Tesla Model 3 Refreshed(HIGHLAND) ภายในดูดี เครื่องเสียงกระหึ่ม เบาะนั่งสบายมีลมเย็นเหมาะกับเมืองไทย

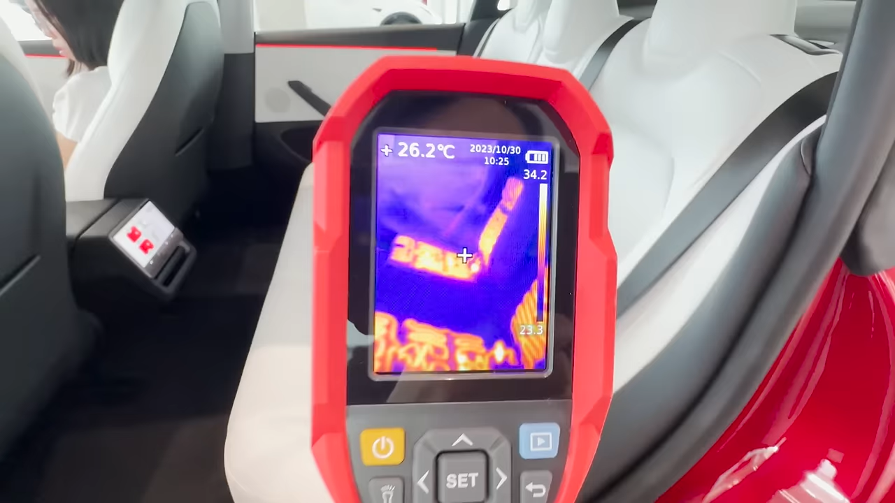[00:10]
On screen: spot 26.2°C
จะเห็นเลยเป็นเส้น processกระจก ของค่านี้เป็นกระจก 2 ชั้นมันดูดีขึ้นใ occur
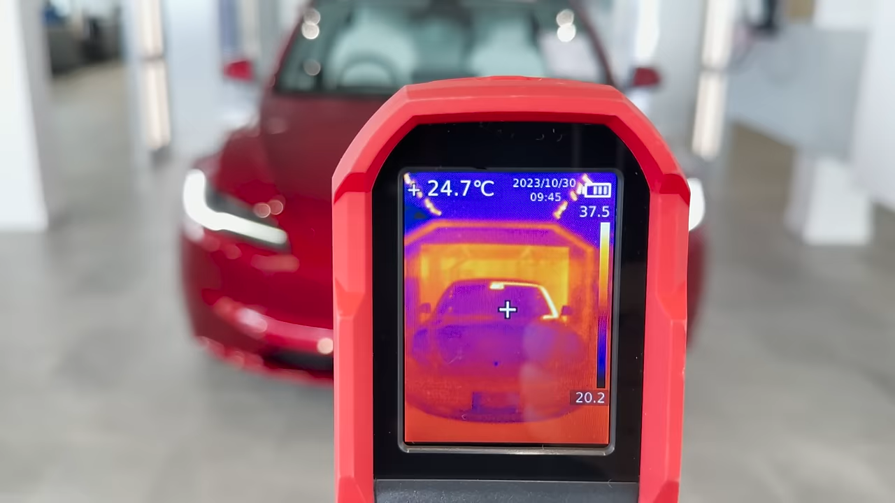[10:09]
On screen: spot 24.7°C
่านกล้องนะครับจะเห็นว่ามุ่มขวาของรถเนี่ย มันจะมีอุณภูมิส
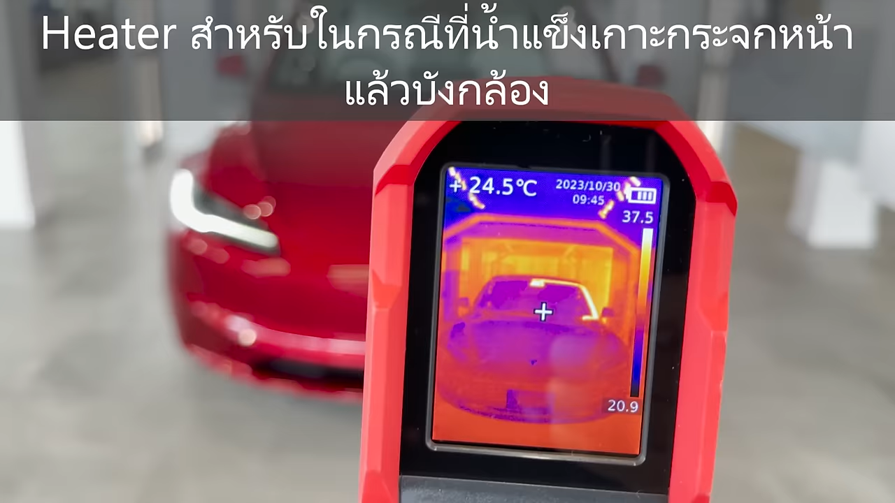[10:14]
On screen: spot 24.5°C
ูงนะครับ สูงขึ้นไปแล้วก็ขึ้นไปจนถึงบริเวณกล้องด้านบนเลย
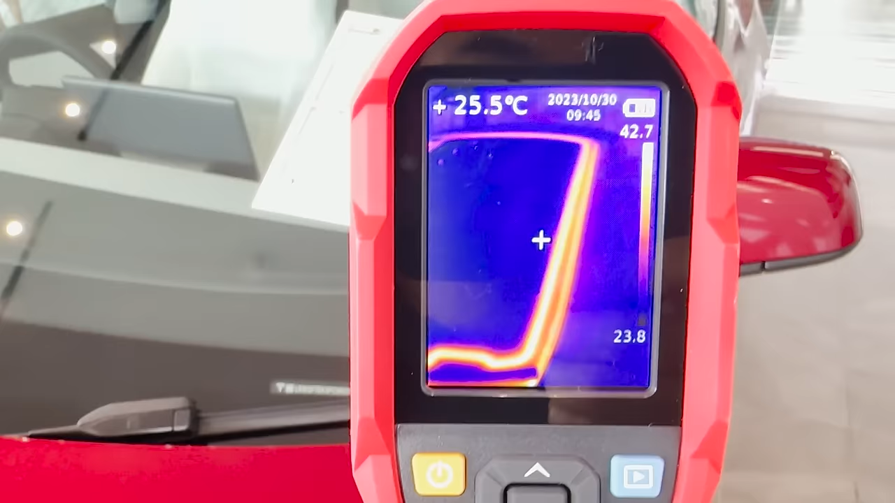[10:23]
On screen: spot 25.5°C
อุณภูมิอยู่ประมาณ 42 องศานะครับ ถ้าเรามาที่โชว์รูมเนี่ย ลองจับจับดูก็ได้
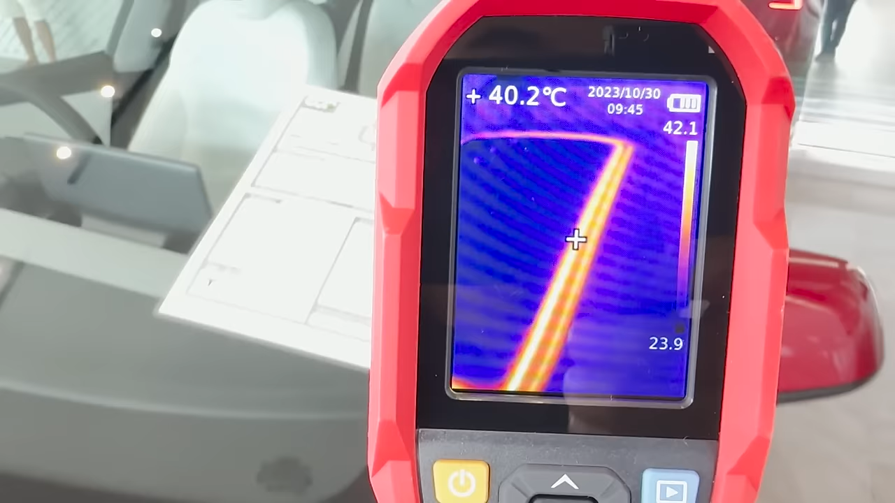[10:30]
On screen: spot 40.2°C
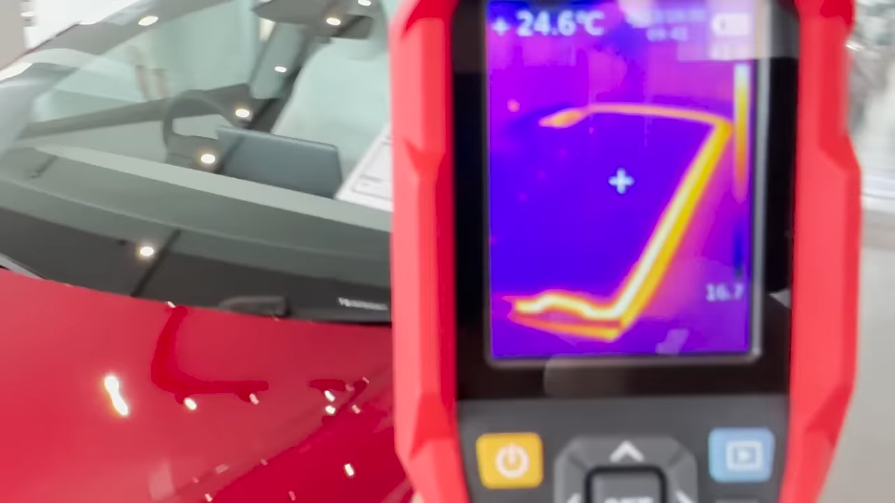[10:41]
On screen: spot 24.6°C
แล้วก็เดี๋ยวลองดูรอบๆ คัดว่ามีอุณภูมิตรงไหนสูงหรือเปล่า แต่ตอนนี้รถไม่ได้สตาร์ทไว้นะครั
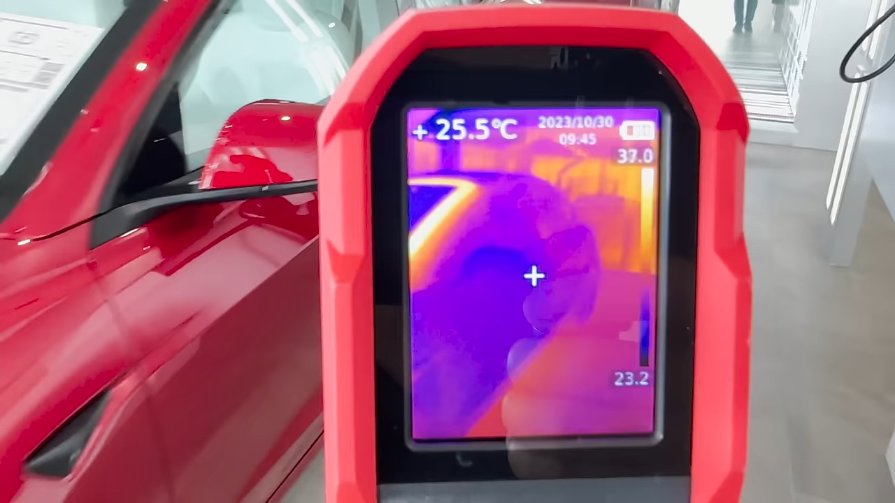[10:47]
On screen: spot 25.5°C
บ
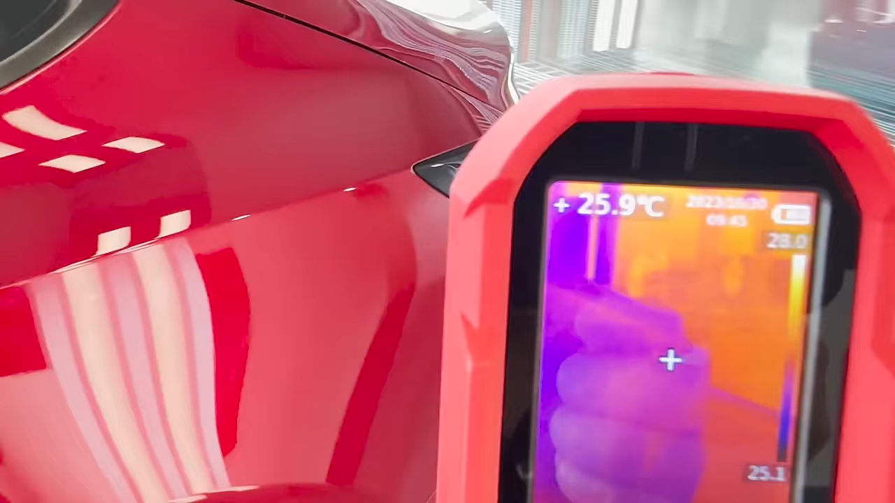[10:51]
On screen: spot 25.9°C
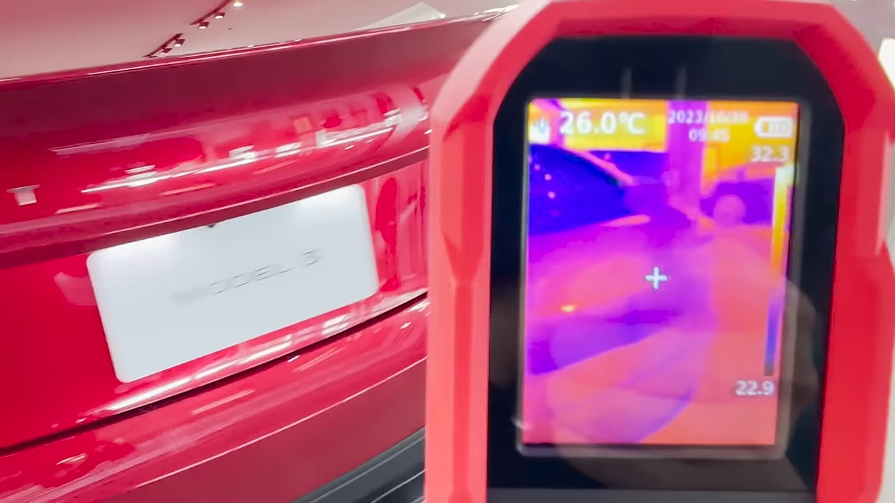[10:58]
On screen: spot 26.0°C
จุดอื่นๆ ก็อุณภูมิปกตินะครับ ตอนนี้รถจอดอยู่เฉยๆ ยกเว้นด
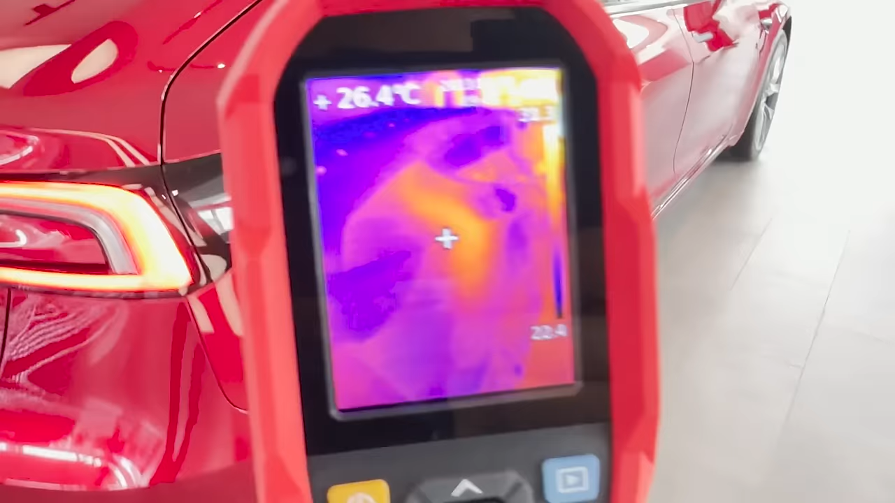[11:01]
On screen: spot 26.4°C
้านหน้าที่ถ่ายให้ดูเมื่อกี้มันจะอุ่นอยู่ตลอดเวลาเลย
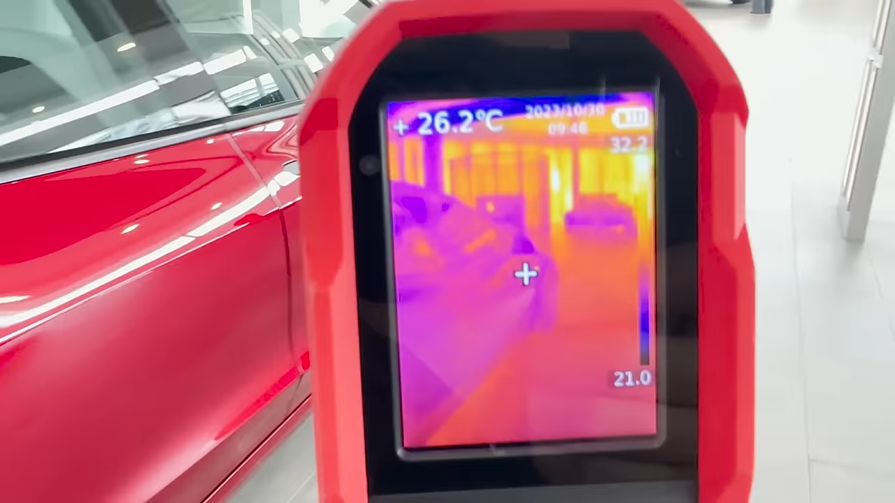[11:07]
On screen: spot 26.2°C
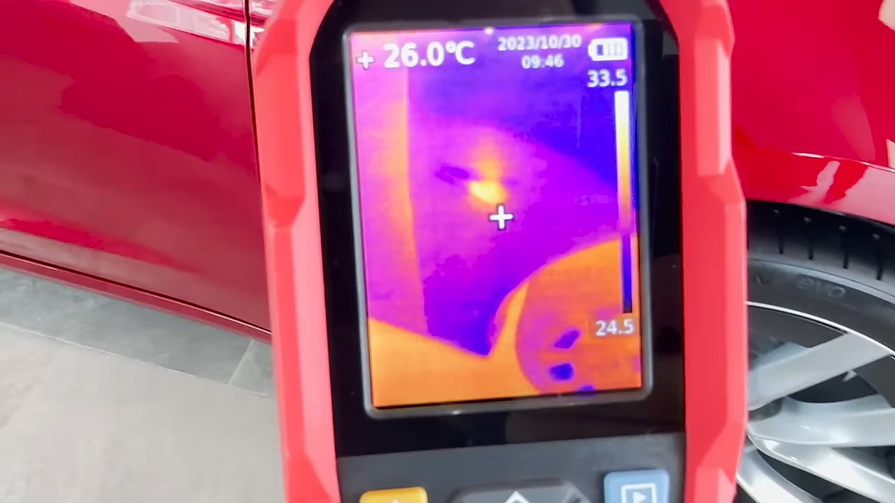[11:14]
On screen: spot 26.0°C
อันนี้บริเวณ ไฟเรียวแล้วก็มีกล้องด้านข้างน้ำก็มีอุณภูมิตรงนึง คือถ้าจับดูตรงนี้จะไม่ได้อุ่นอะไรนะ
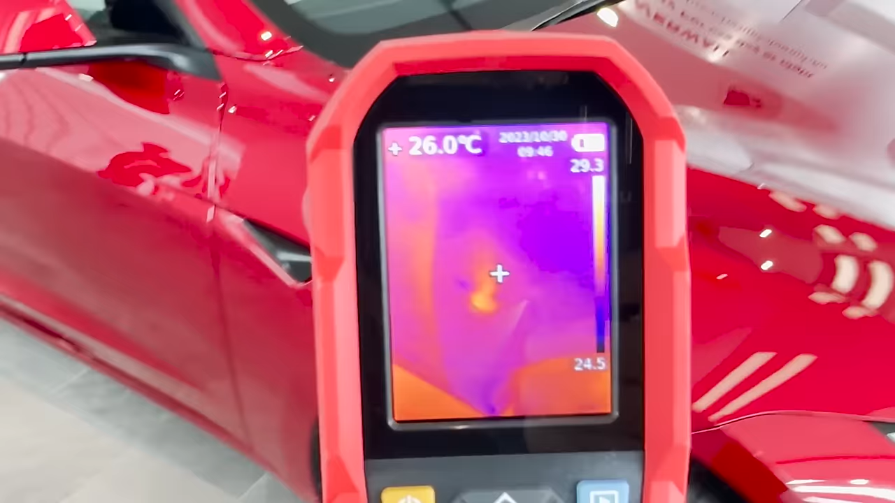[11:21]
On screen: spot 26.0°C
อันนี้ลองเปิดไฟ